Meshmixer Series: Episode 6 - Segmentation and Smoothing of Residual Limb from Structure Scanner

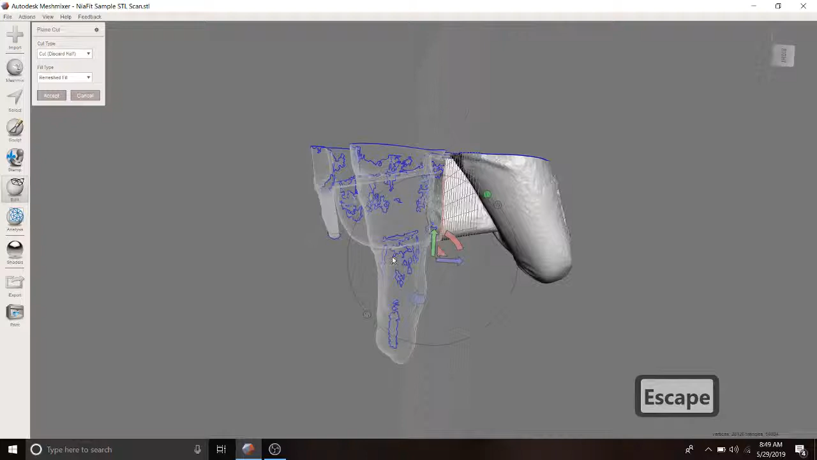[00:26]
So something nice about the plain cut tool is if you select,
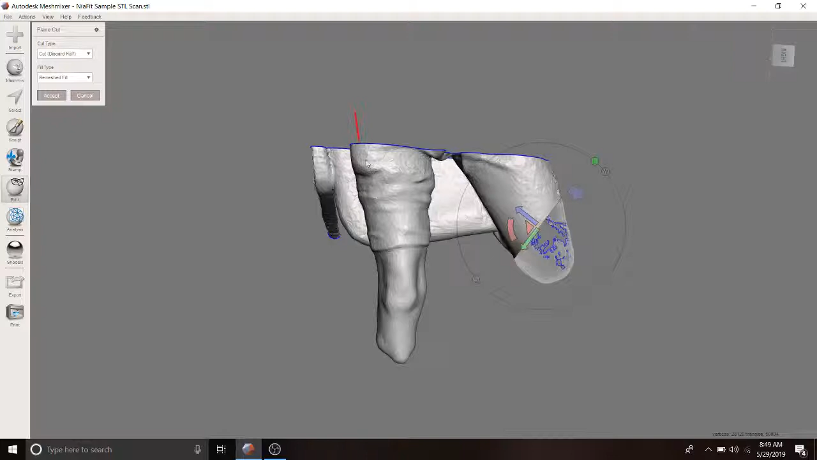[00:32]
is it allows you to sort of draw lines that can bisect whatever scan that you're dealing with.
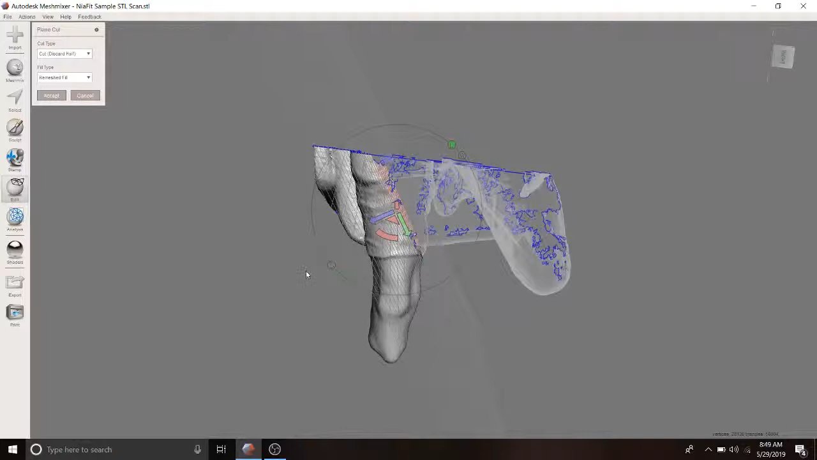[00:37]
So that's the quickest way as opposed to trying to align them with these coordinate system tools.
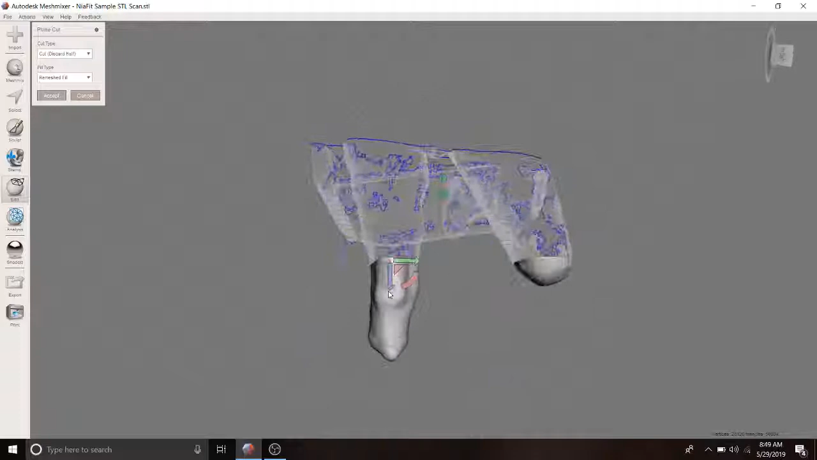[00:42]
So that's what I'm going to do here.
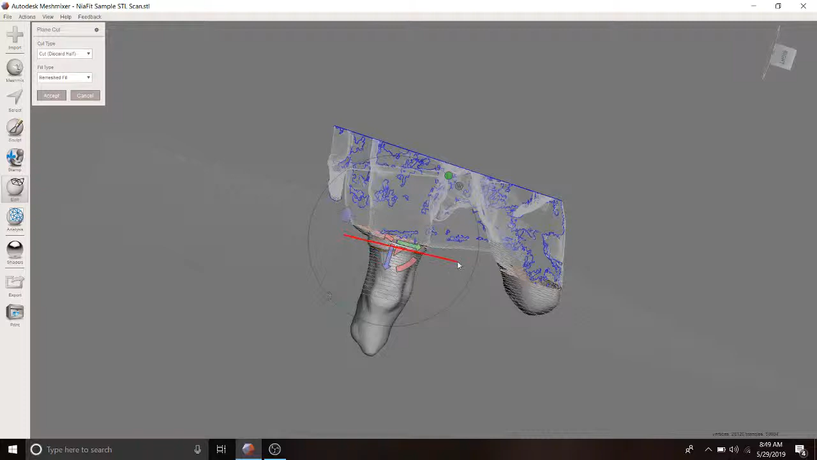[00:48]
You'll notice that I'm still getting sort of the knee on the other leg.
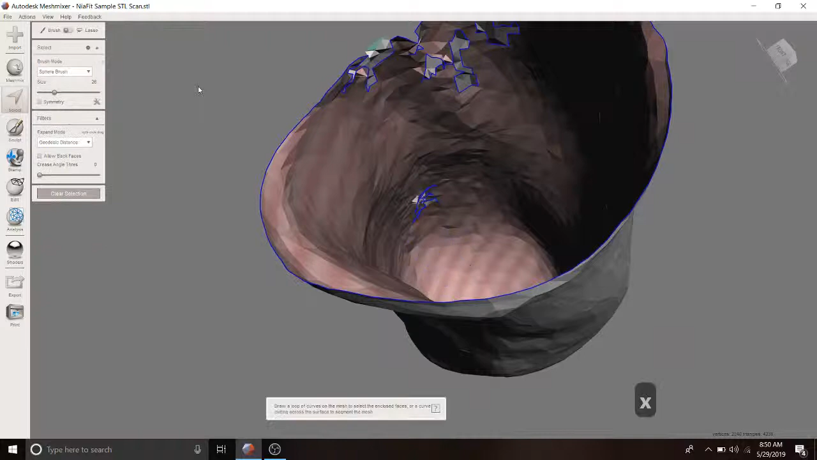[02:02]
Then we hit escape. Once we have the section that we want, it looks like if I were to,
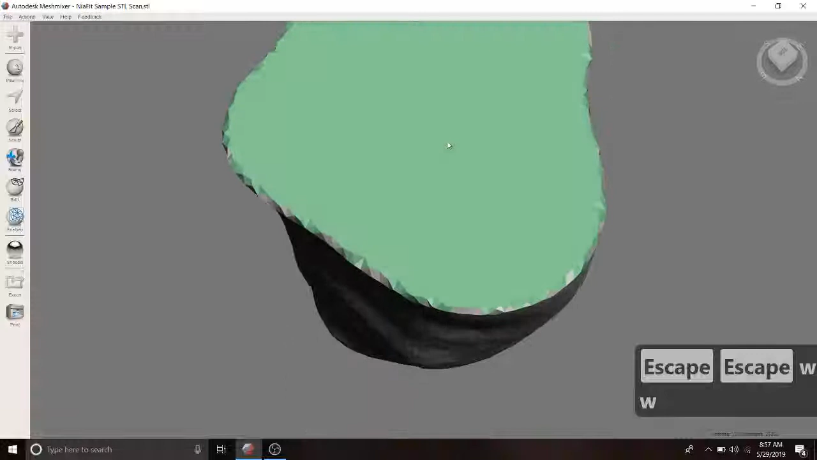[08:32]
So that's, you know, that's fine. So let me just notice that that is what happens when you remesh.